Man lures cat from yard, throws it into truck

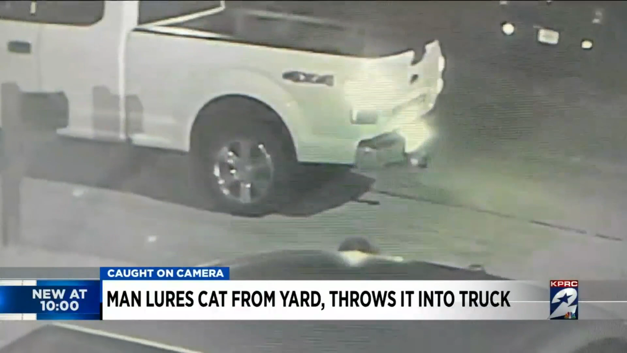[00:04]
When he finally picks it up, he violently flings the cat into his pickup truck.